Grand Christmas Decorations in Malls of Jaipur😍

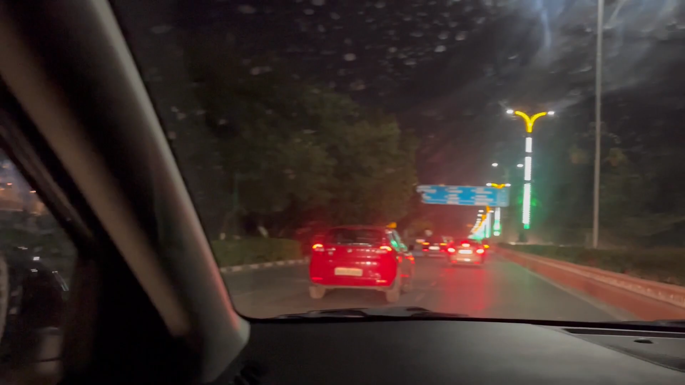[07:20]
भाई यहां पर हम निकल चुके हैं वर्ल्ट्रेट पारकॉट जीटी से और यह हमारी जैपूर की रोड्स है जिन पर लाइट्स लग रखी है यह तिरंगे वाली और देखो भाई
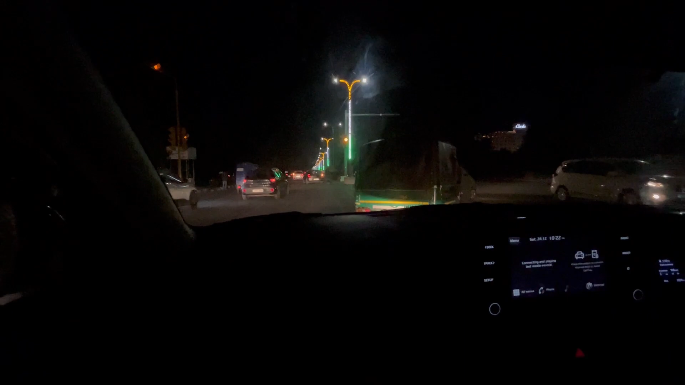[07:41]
यह नॉर्मल रोड आ गई है इस पर कोई तिरंगे वाली लेटे नहीं है बजट कमता सरकार का
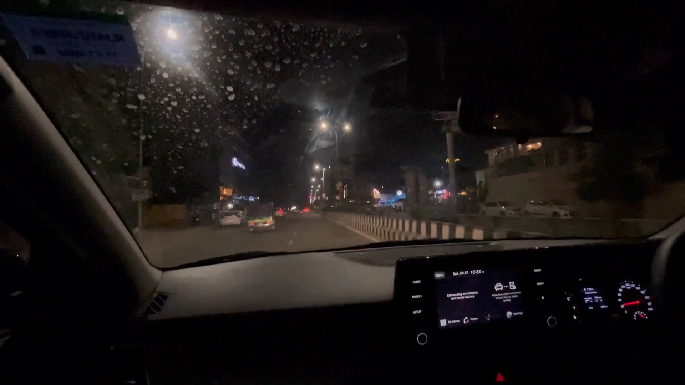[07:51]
थोड़ा तो वही में रोड पर लगा पाई इधर नहीं लगा पाई और
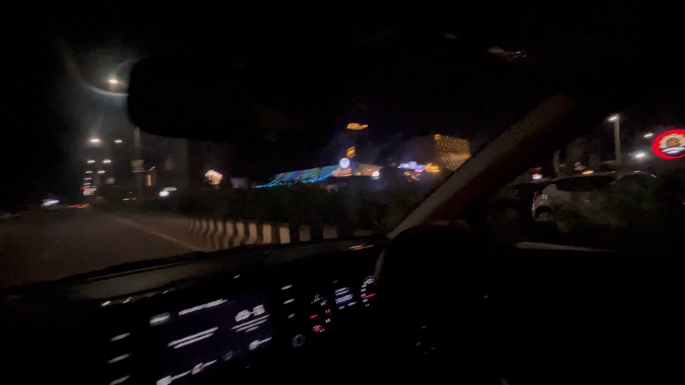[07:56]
यह यहां पर भी खूब सारे रेस्टरॉंस और क्लब्स है इस रोड भरी बढ़ी है यह तो